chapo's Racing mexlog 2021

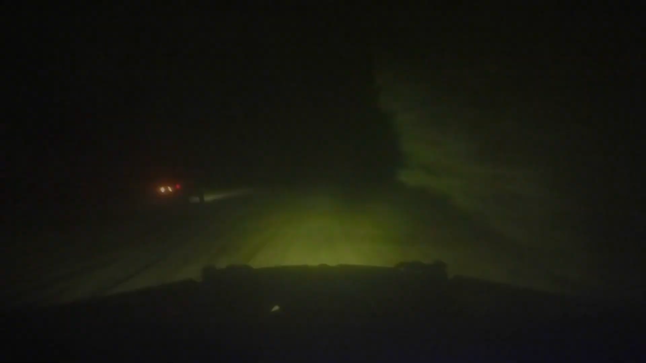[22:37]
Recargado a la derecha y es curva abierta a la izquierda.